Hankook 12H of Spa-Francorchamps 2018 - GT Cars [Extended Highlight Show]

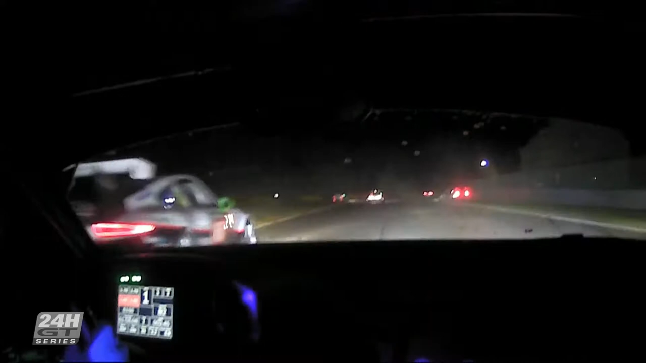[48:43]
uh it's unfortunate keith's been involved in an accident with one of the tcr cars looks like he's come up on a few tcr cars and uh